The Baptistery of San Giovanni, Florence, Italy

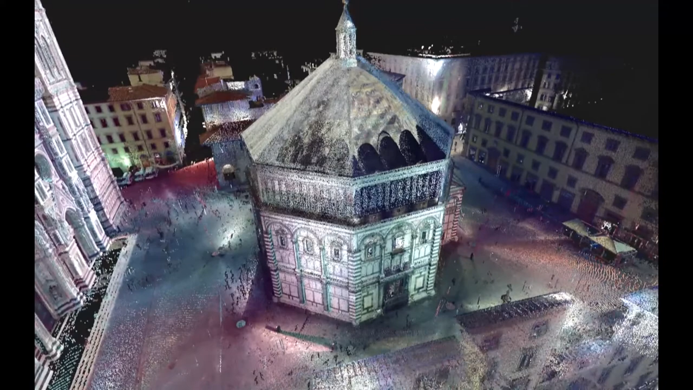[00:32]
poked or prodded in any way and hadn't been in prime condition for more than 800 years.
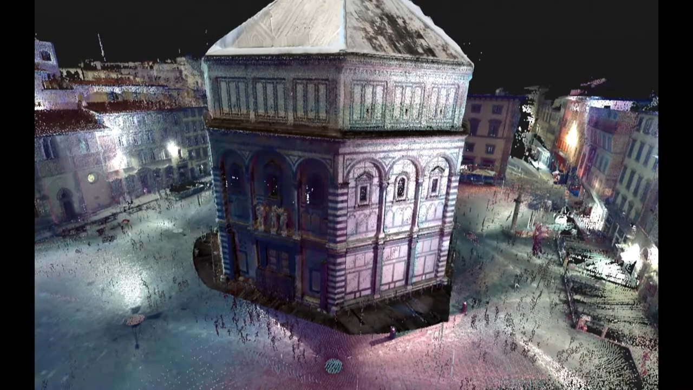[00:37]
This patient is the baptistry of San Giovanni,
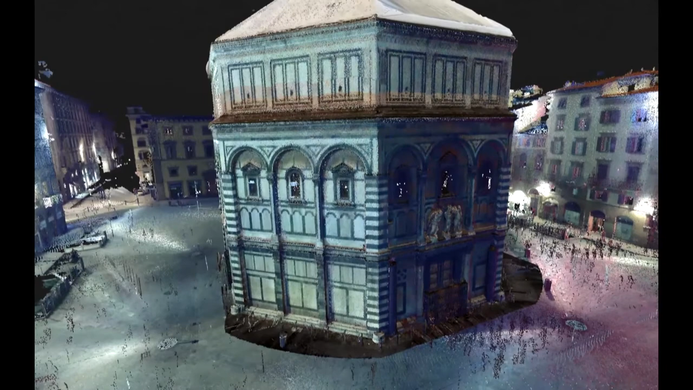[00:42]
a basilica that sits adjacent to the famous Florence Cathedral known colloquially as the Duomo.
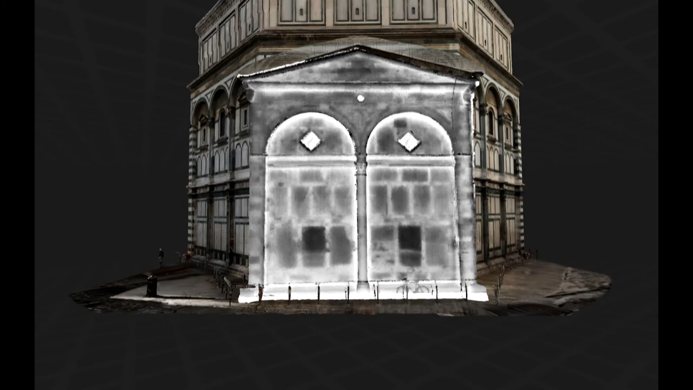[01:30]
Using LiDAR laser scanning, ultra-high resolution photography, and thermal imaging techniques,
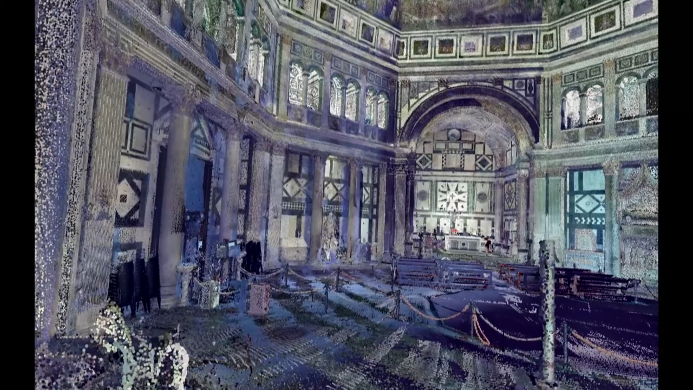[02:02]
The team's technique for high resolution thermal imaging stitches together many images at the level of detail needed to inspect the structure for flaws,
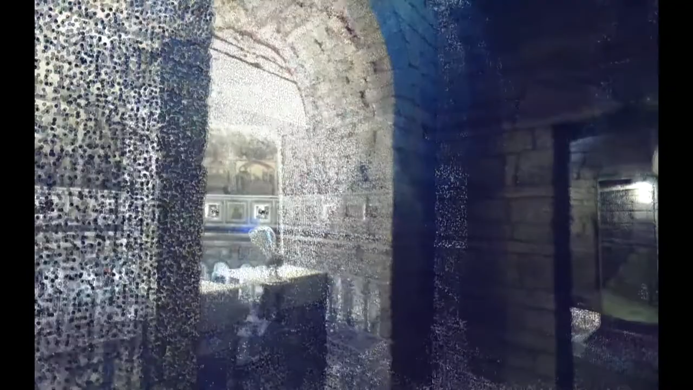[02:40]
The resulting 3D digital model depicts a building that has aged gracefully, yet warrants careful and continued evaluation.
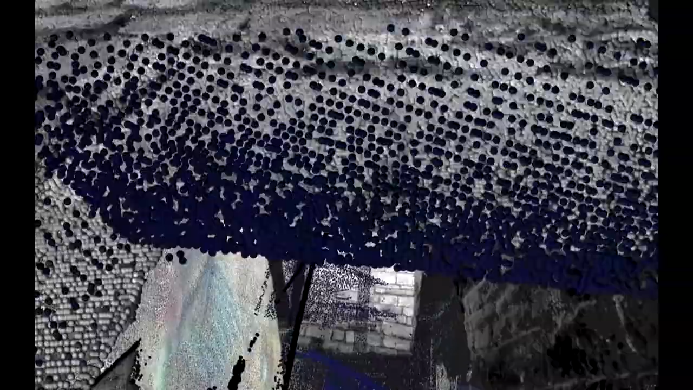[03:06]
high resolution tools they used to see behind walls,
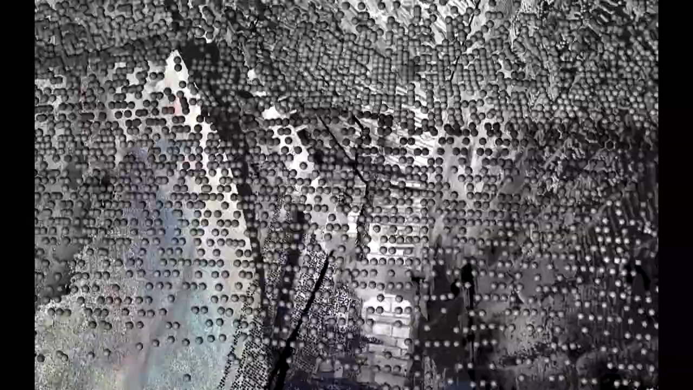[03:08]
underground, and directly into the past.
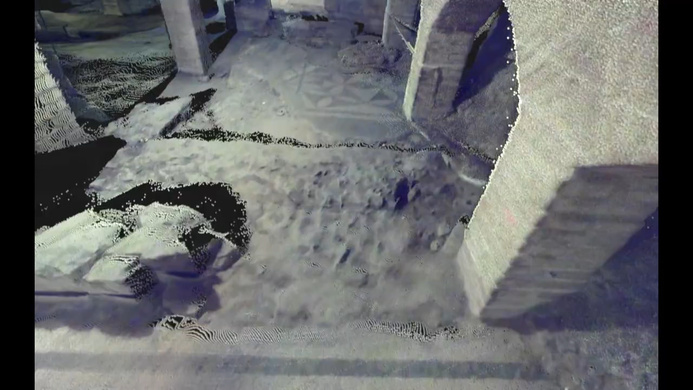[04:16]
Hess and Jaeger used ground-penetrating radar to visualize, for the first time, an unexcavated portion of the ruins.
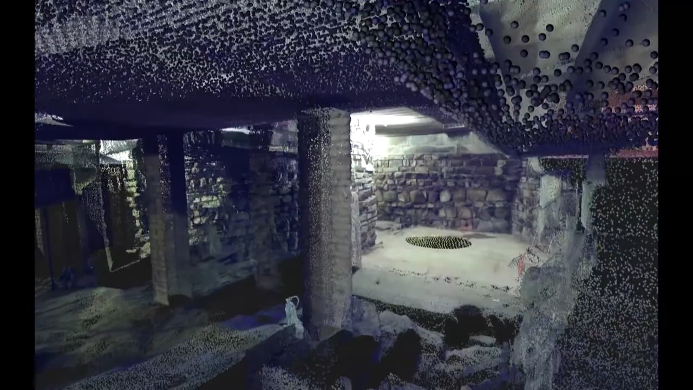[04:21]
Their data reveal what is hypothesized to be a staircase,
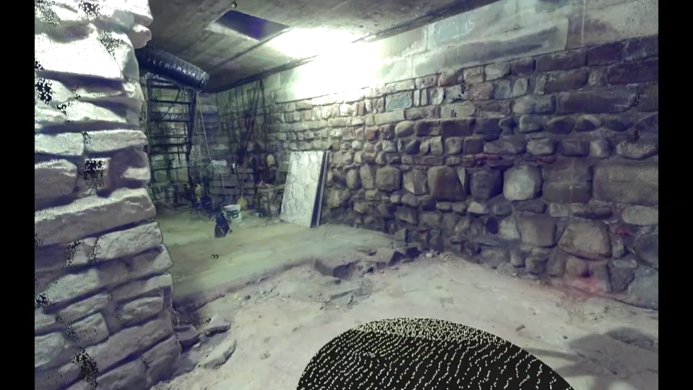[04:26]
two vaulted rooms, and a series of walls and hallways.
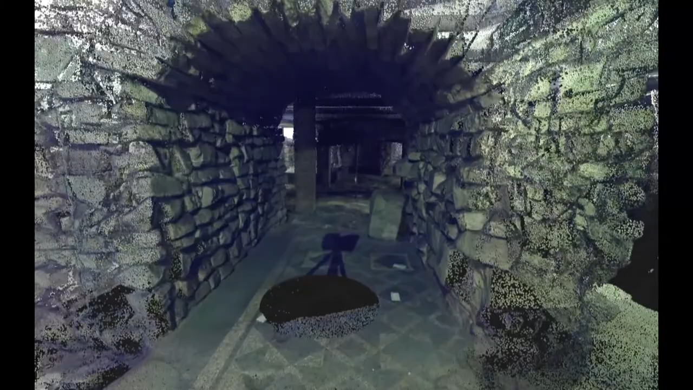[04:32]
In addition to the remarkable discovery of the Roman rooms,
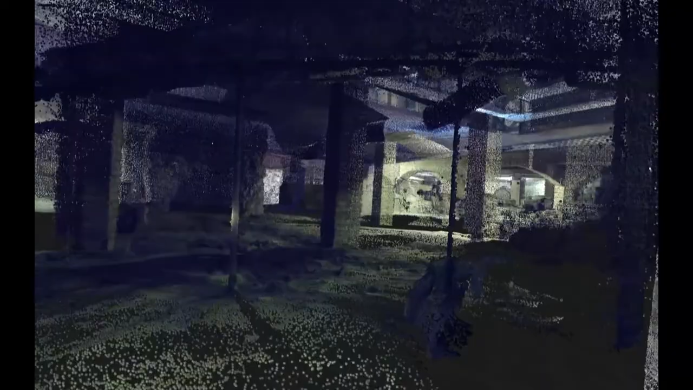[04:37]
Hess and Jaeger also determined from their scans that the floor above the excavation site differs dramatically from that above the unexcavated ruins,
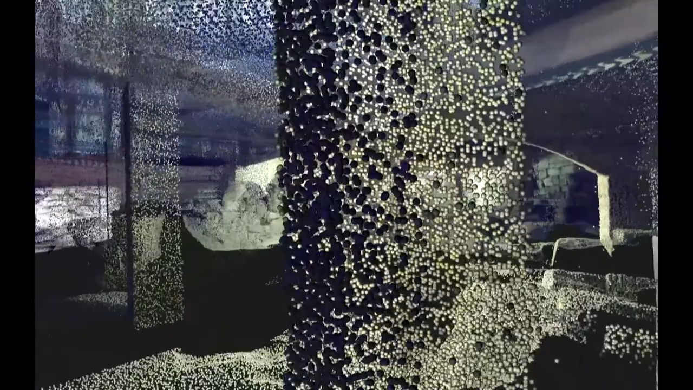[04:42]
but not in the way one might expect.
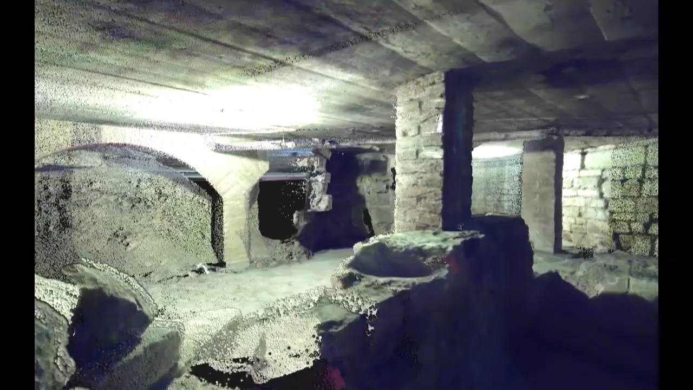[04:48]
There is indeed a dramatic drop in the vertical elevation of the floor, but the drop is over the unexcavated part of the ruins.
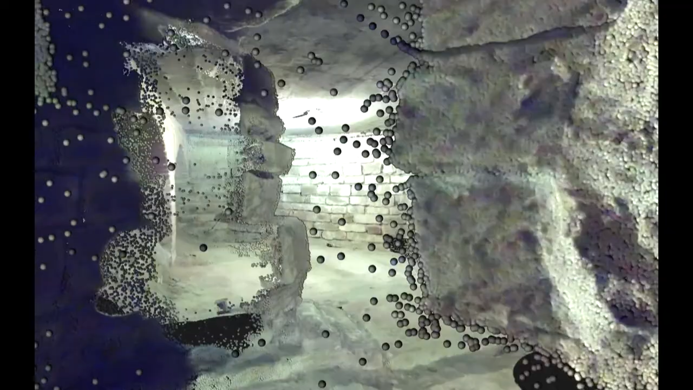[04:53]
The team postulates that when the floor of the baptistry over the
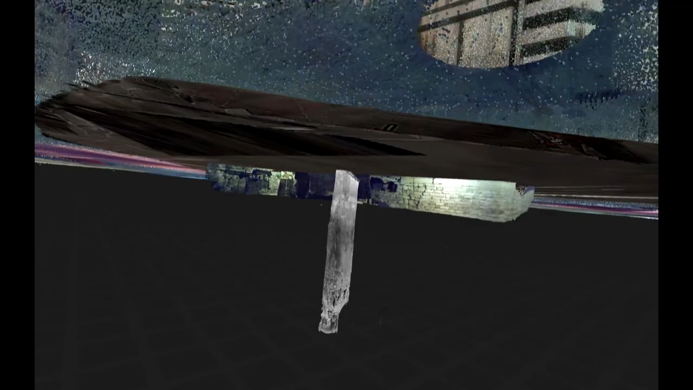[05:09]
This counter-intuitive fact is one example of the true power of the diagnostic imaging techniques that the CISA III team is
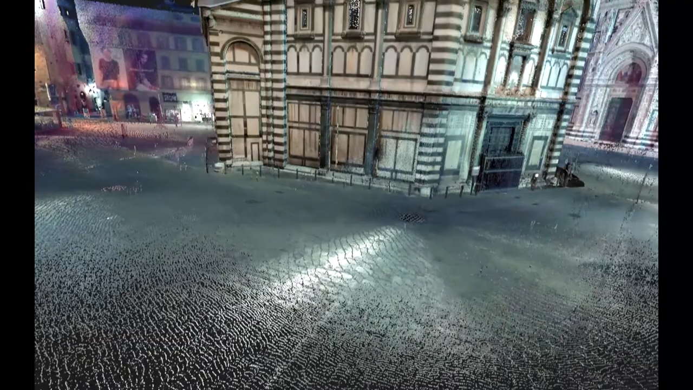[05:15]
developing for these and other timeless jewels of human craftsmanship.